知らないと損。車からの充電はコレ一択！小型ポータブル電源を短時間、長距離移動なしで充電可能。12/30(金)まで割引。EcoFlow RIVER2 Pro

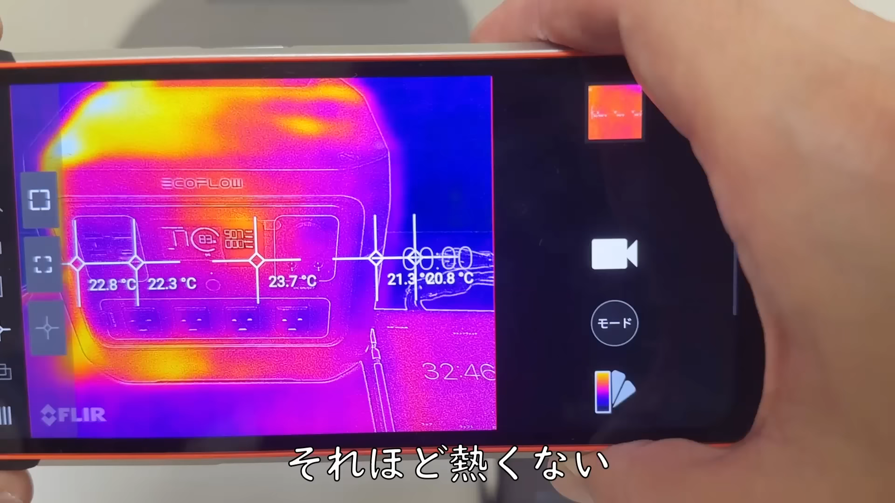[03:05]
温度もそんなに上がってないですね一番熱そうなこの放熱口でも
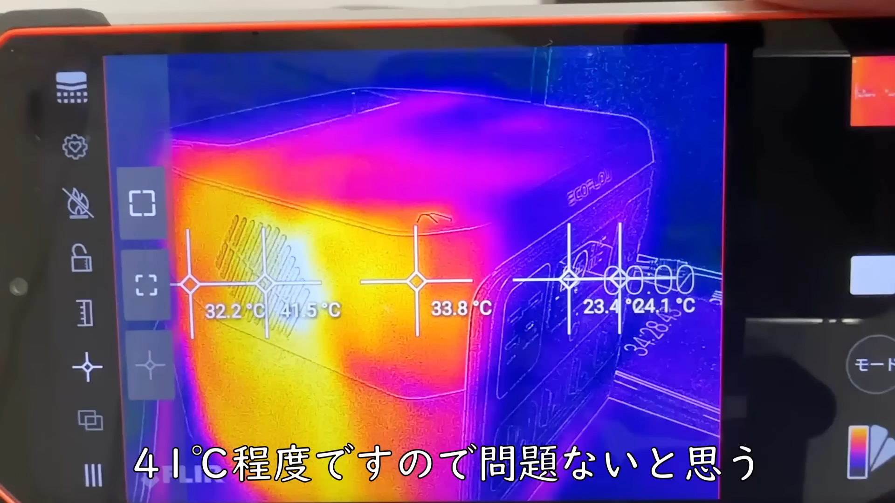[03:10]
41度程度ですので問題ないかと思います
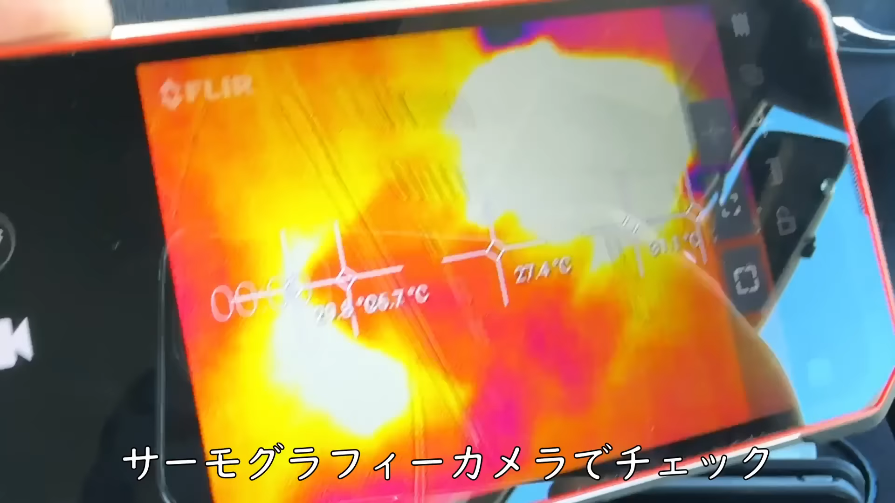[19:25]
電源のため発熱していないかっていうのもサーモグラフィーカメラでチェックしておきます
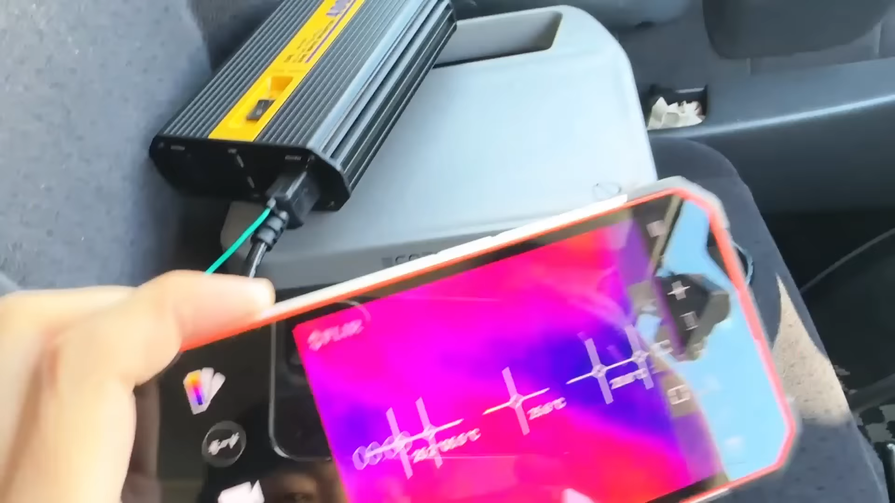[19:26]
バッテリー自体は
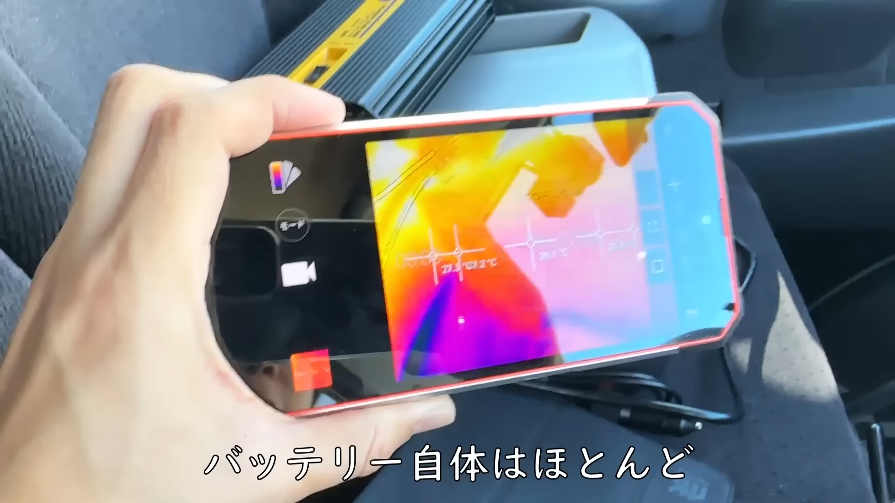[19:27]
ほとんどこのように発熱していないようなんですがインバータの部分がやはり多少発熱しているようでしてこの
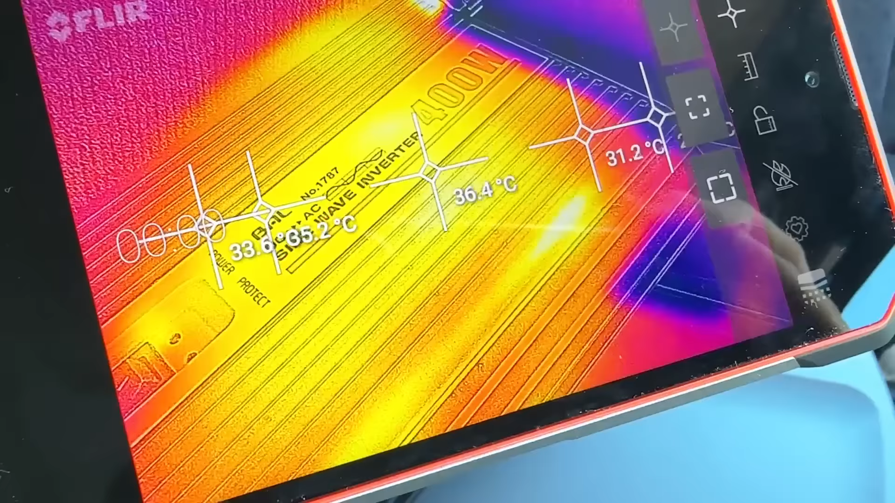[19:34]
ように36度程度示していますこの程度でしたら特に問題なく使用できる
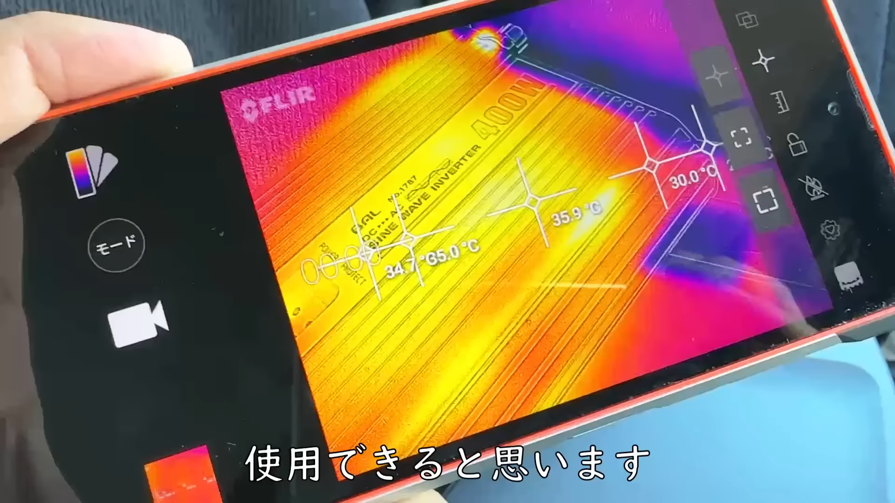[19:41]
かと思いますこの発熱の問題がやっぱり一番気にしてたんですけども思ったほど発熱していなかったですね
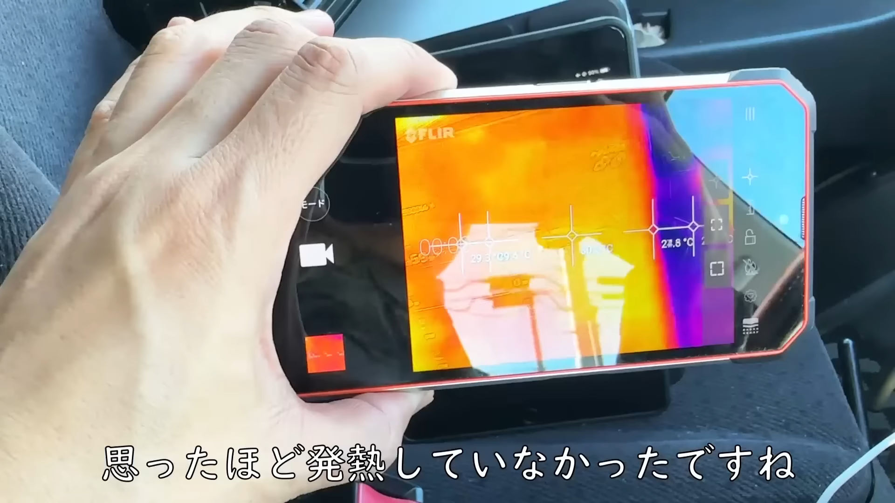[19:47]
iPadとほとんど変わんないぐらいいいじゃないでしょうか
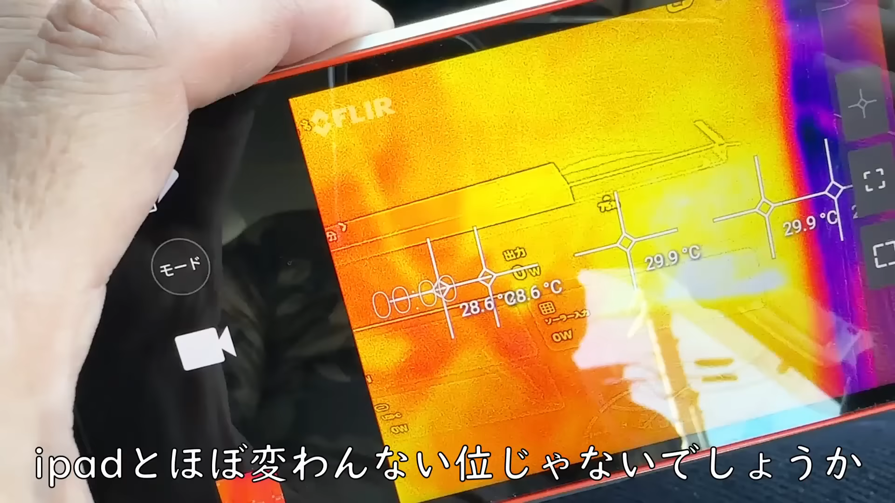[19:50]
iPadが30度ぐらいは発熱しているようですのでそれと同じぐらいのそれよりはちょっと高い